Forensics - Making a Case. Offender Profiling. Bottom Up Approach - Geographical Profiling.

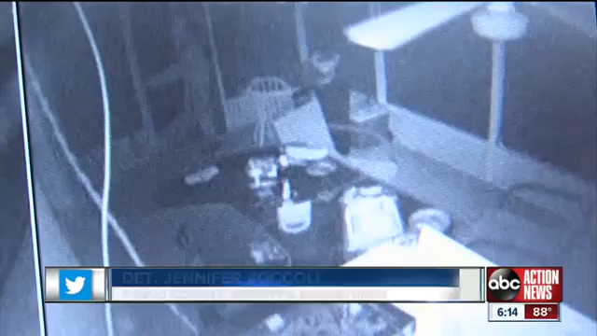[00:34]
According to detectives, Culver made his way inside through sliding glass doors. He also targeted homes with people sleeping inside.